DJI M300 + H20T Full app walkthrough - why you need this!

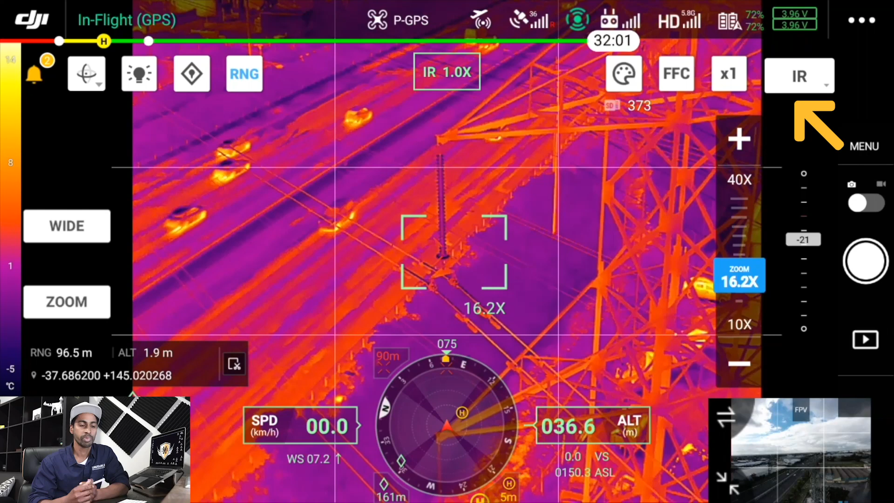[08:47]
basically you can set a temperature range so if you're looking for humans at
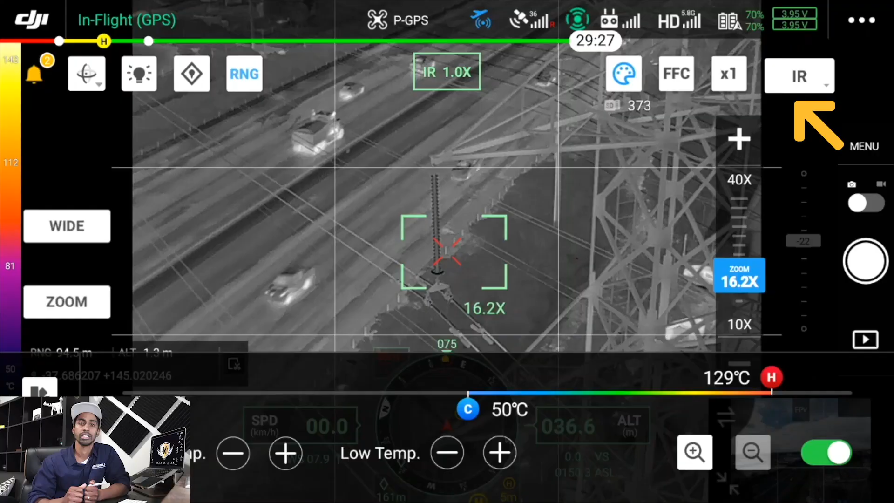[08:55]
there so it'll only pick up the
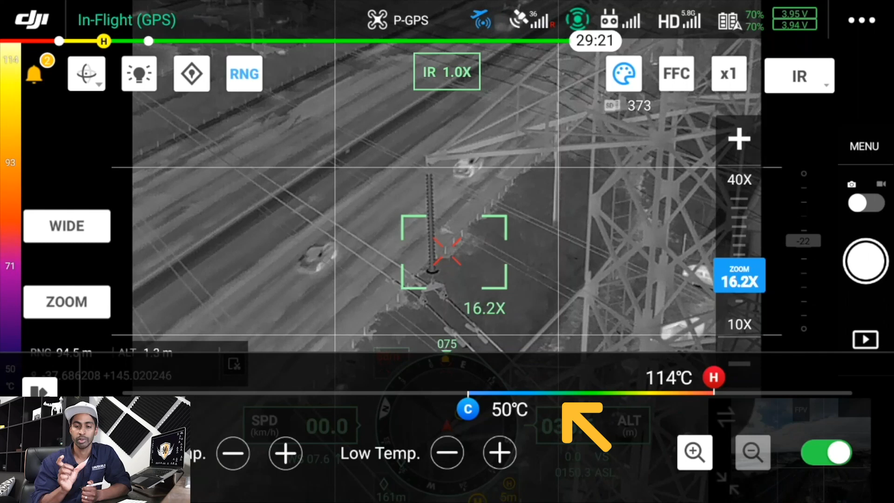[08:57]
On screen: scale top 114°C
range where your body heat might fall in or you can set it wide as
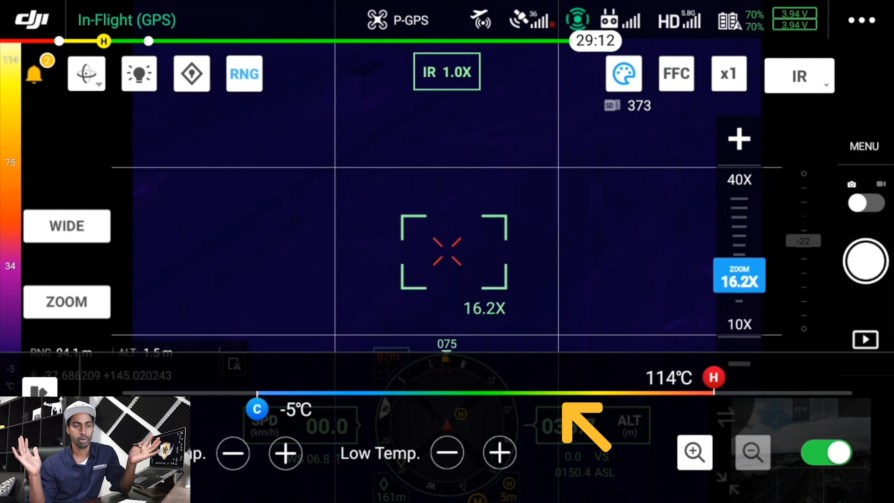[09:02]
possible it's pretty cool it's a very very wide temperature range then you can also select
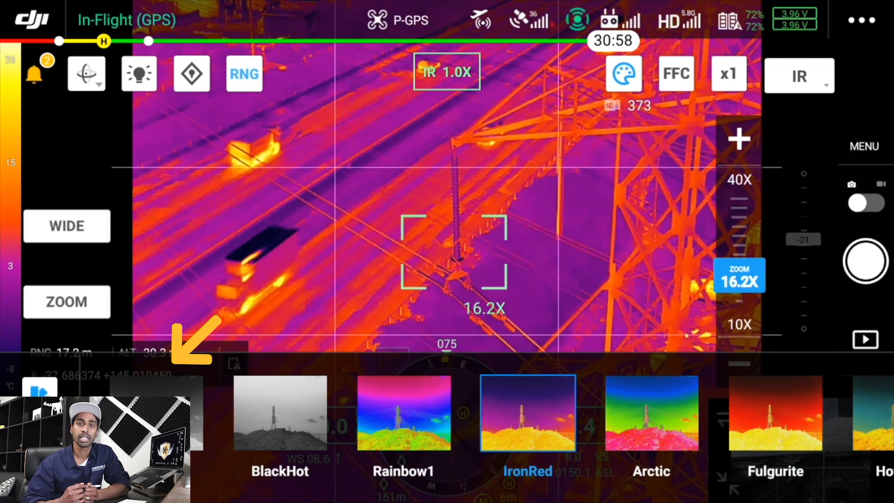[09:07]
the color palette as well so you can select white hot black hot rainbow all these
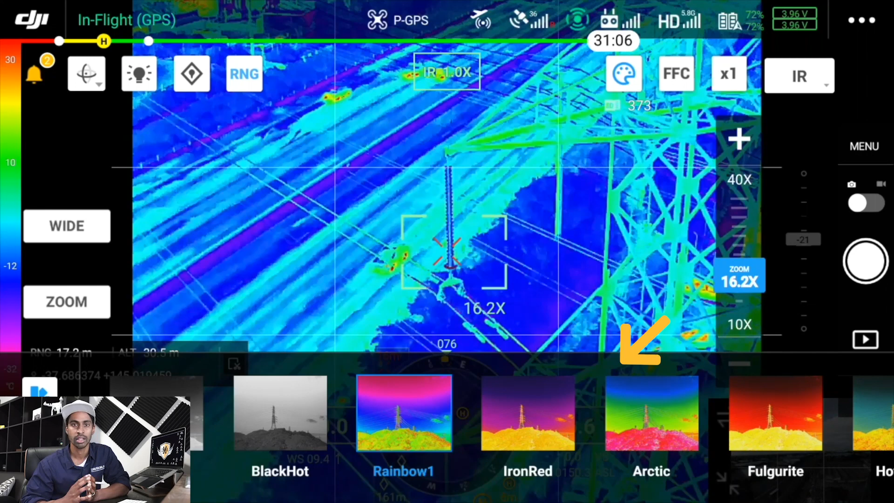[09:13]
other different color color palette options um underneath that ir
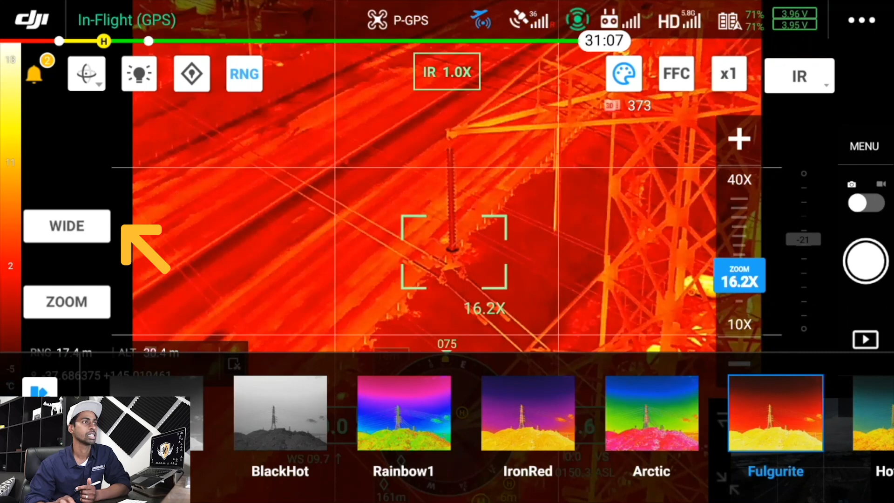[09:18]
is your wide camera so if you switch to your wide camera take note this is only 12